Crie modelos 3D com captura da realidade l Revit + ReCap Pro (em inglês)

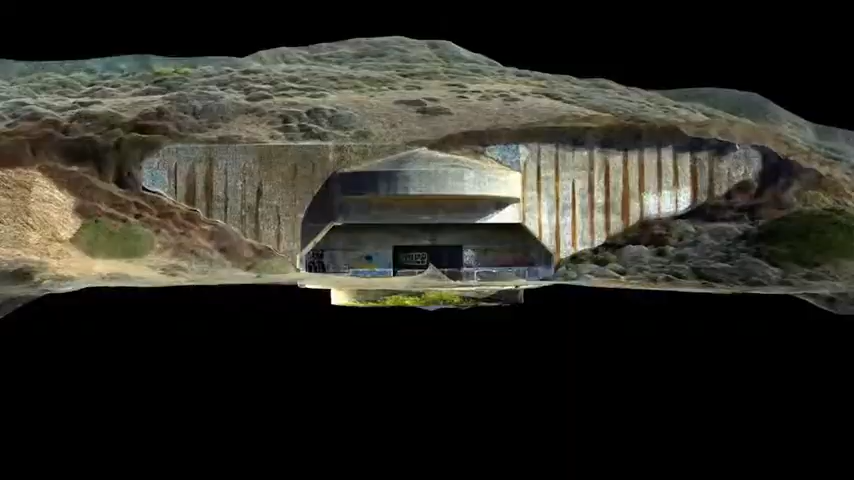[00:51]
Here's how to use tools in the AEC collection to scan to BIM.
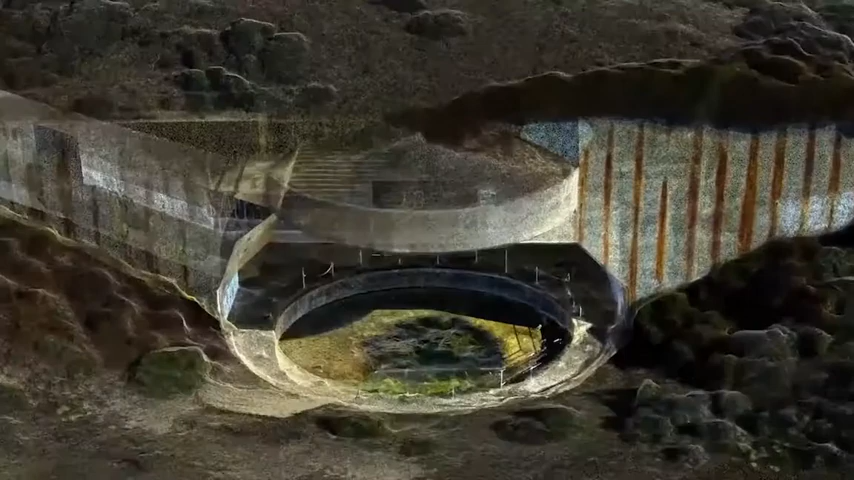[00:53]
Recap Pro is a tool for reality capture and 3D scanning.